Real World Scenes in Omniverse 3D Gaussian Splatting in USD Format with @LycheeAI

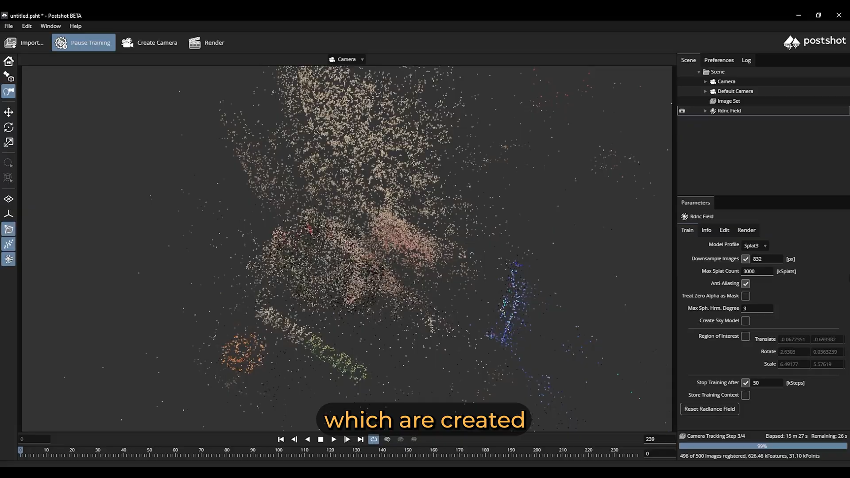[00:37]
These are Gaussian Splats, which are created by converting a video, captured for example by a smartphone, into a 3D scene using extracted frames, camera tracking and optimization.
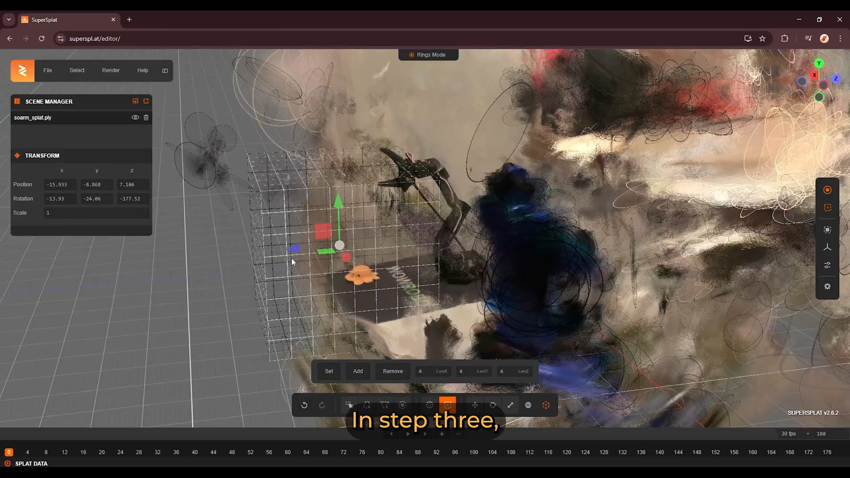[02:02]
In step three, after generating our PLY file, we can now clean it for example with SuperSplat.